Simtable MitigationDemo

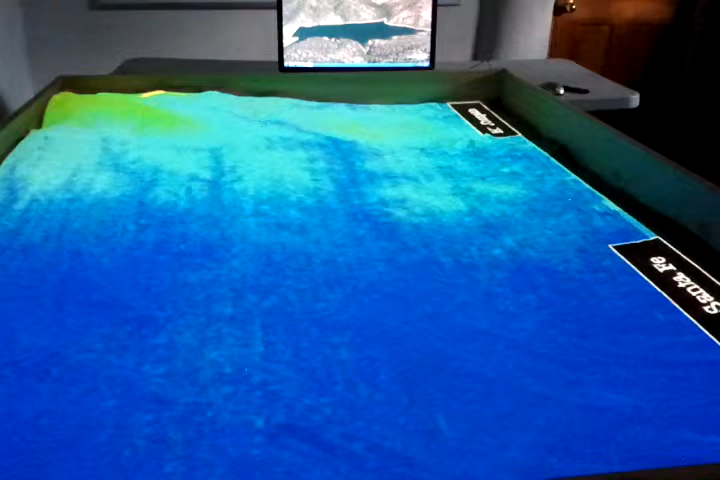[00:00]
So we'll familiarize you with the features of SimTable.
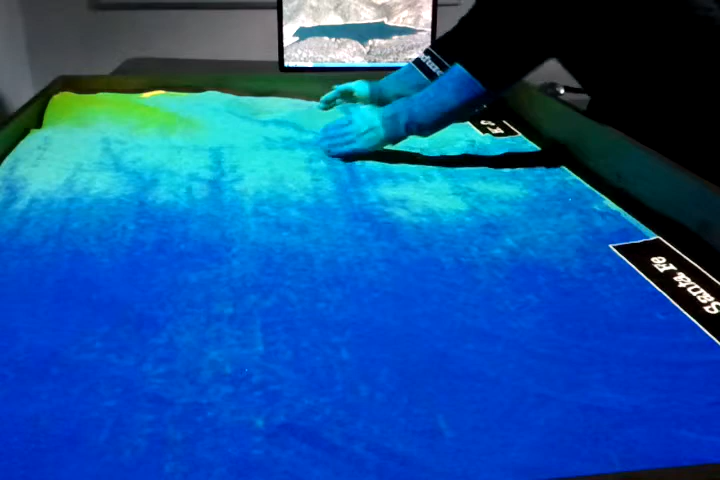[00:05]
What we have is a traditional sand table, a mainstay tool for wildfire training.
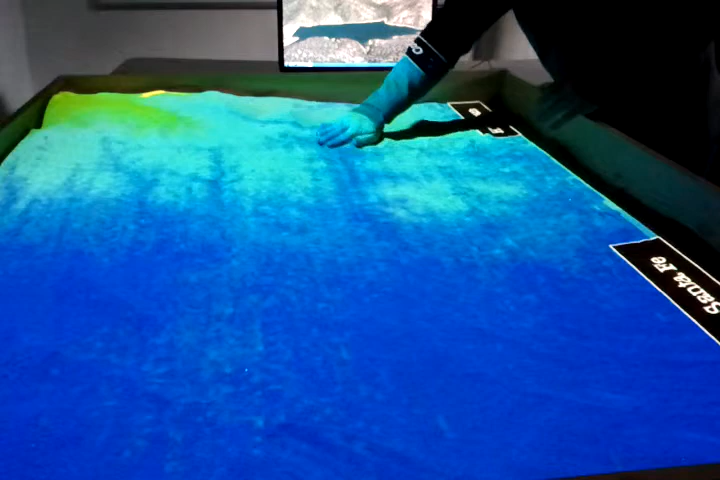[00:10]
And what we've done is incorporated satellite imagery, projection,
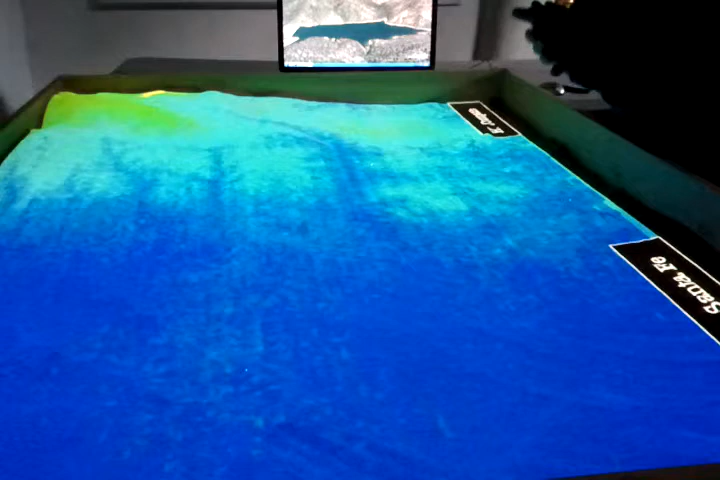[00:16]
and photosensor technology to create an interactive surface on the sand.
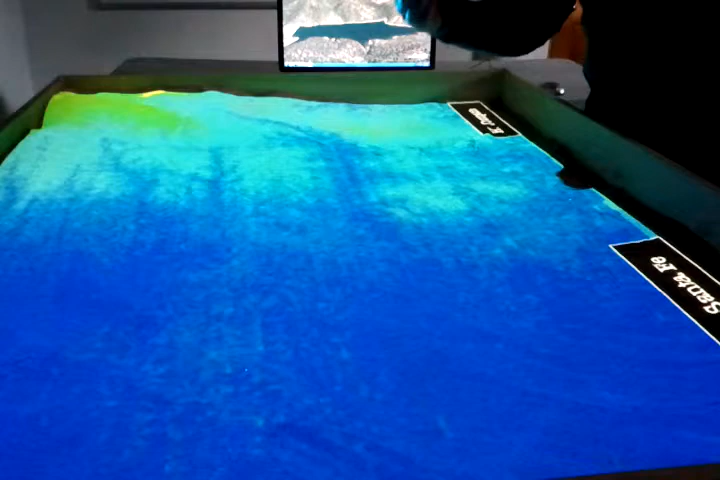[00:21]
And what that allows us to do is use a regular laser pointer and we can point it at the sand here and begin to conduct ourselves through a user interface.